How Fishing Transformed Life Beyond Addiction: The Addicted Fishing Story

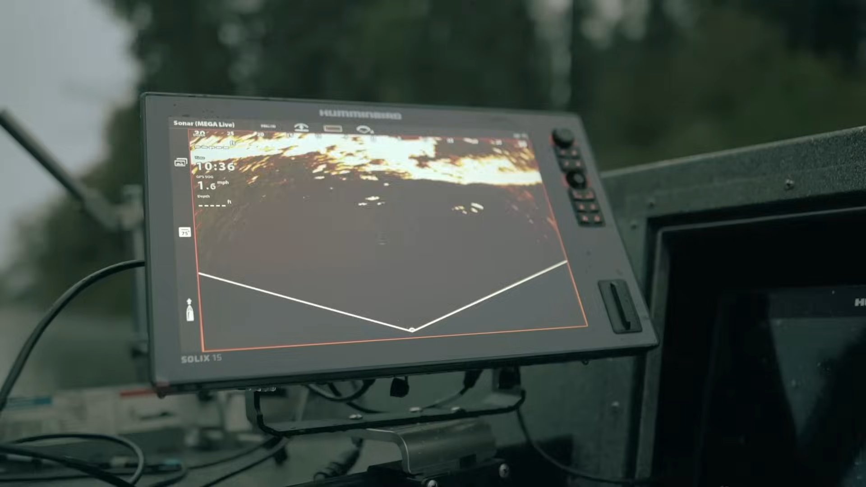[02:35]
On screen: speed 1.6 mph
the name of the game is hover fishing yeah I'd say there's some salmon in there oh my god they're all up we gotta fish this oh yeah it's a coma dude utilizing the
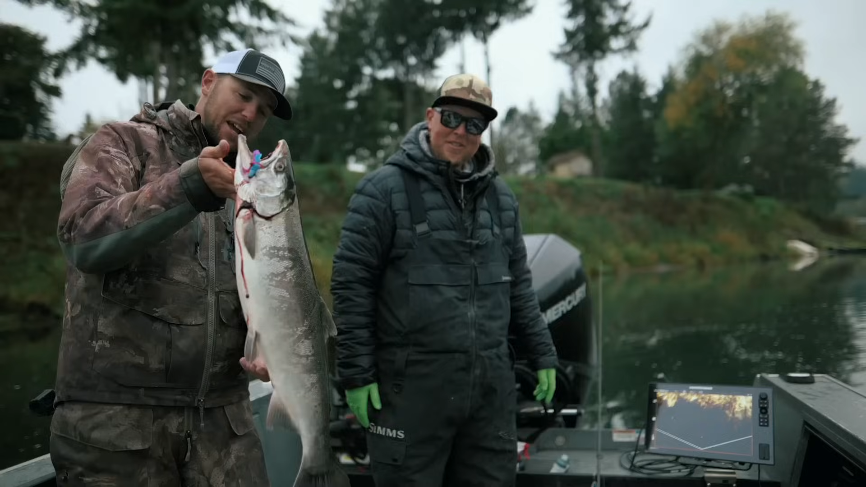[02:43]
mega live put that fish in our boat
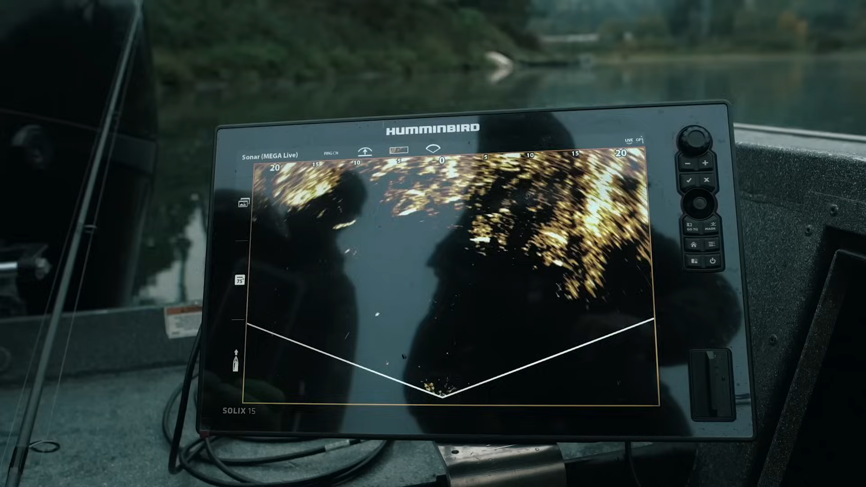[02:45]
Cameron probably wouldn't have made that cast had he not seen him on there this is going to revolutionize salmon fishing got
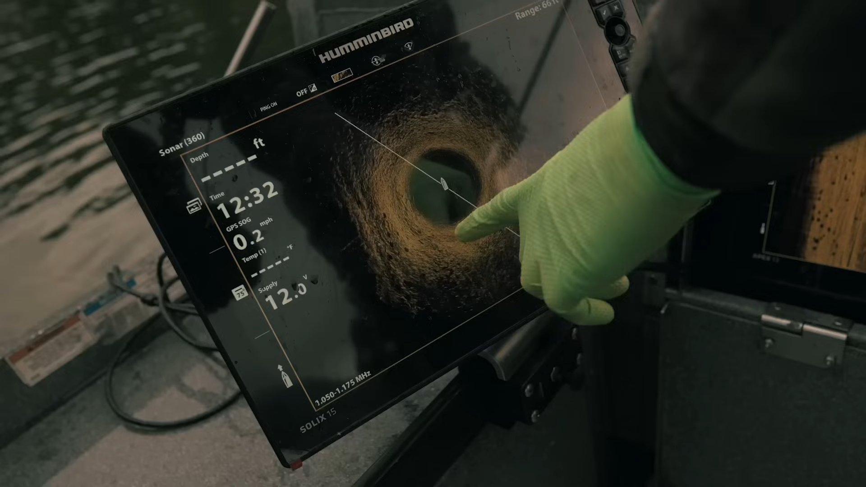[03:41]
On screen: speed 0.2 mph
they're swimming between the boat on our left side